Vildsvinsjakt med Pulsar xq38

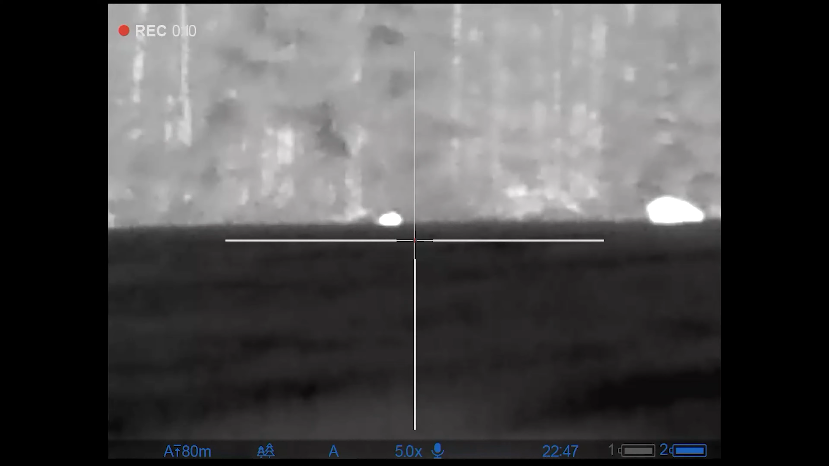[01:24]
Jag är ute på åkaren där de har gått.
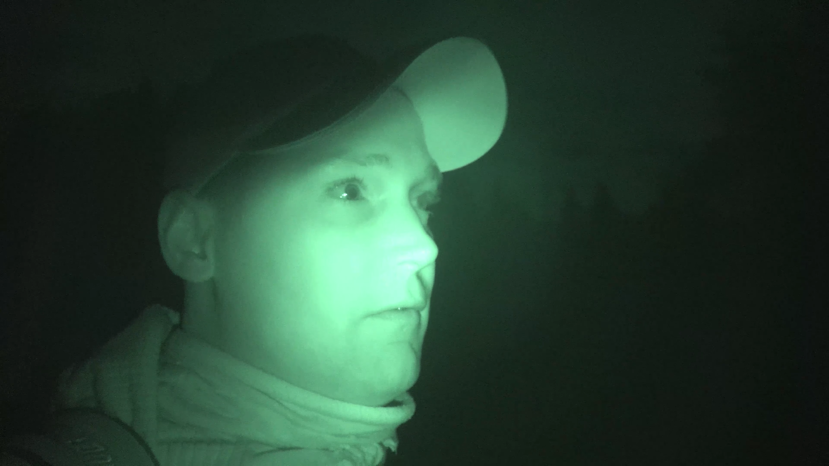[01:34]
Det är fem åkare som ligger i följd här och det var som jag trodde. Det är en sugge med små och den lille galten. Så jag ska försöka ta den och se om hon kan hålla sig borta sen.
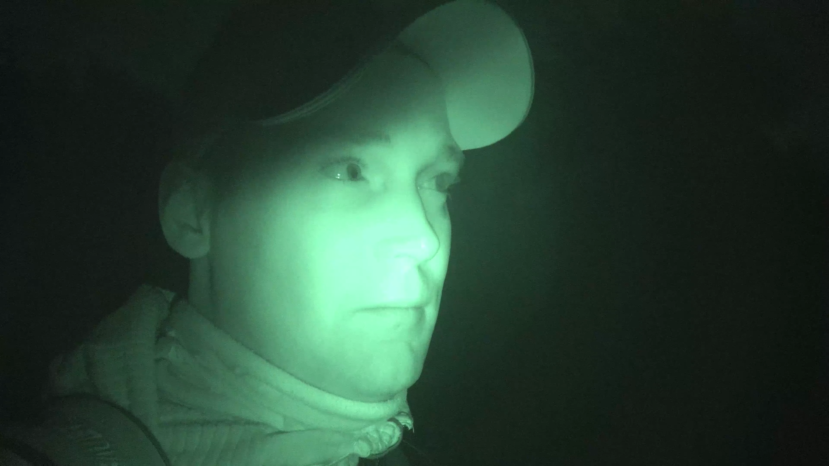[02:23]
För att kunna bedöma. Jag såg ju dem igår så jag är ju ganska övertygad om att det är samma grupp igen. Men man ska aldrig vara säker.
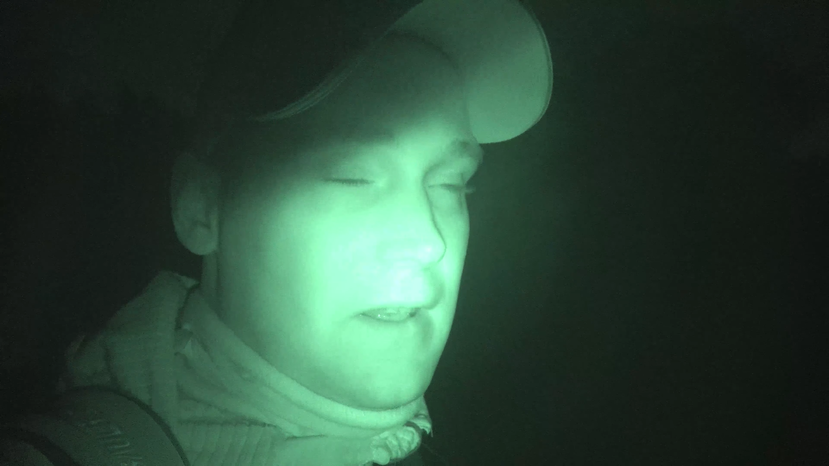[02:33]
Det kan lika gärna vara en ny flock som är. Men det är ju tyvärr omöjligt att filma med en vanlig kamera. Så det får bli vad det blir.
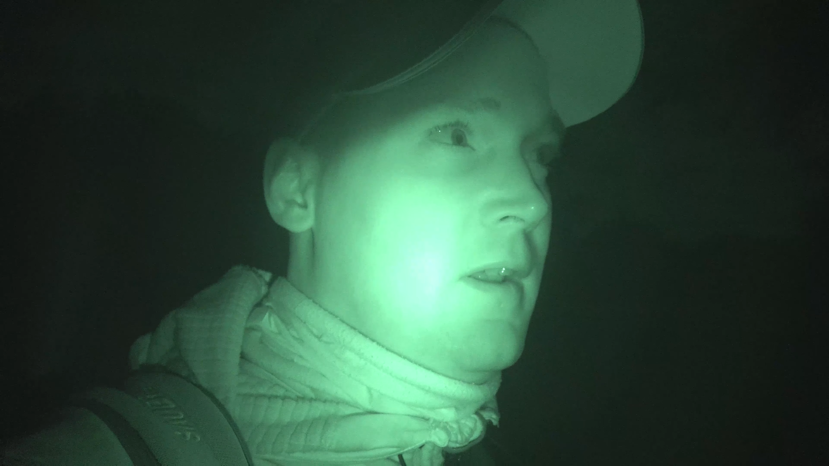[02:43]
Det är som sagt det är kolsvart ute. Månen har inte kommit upp än.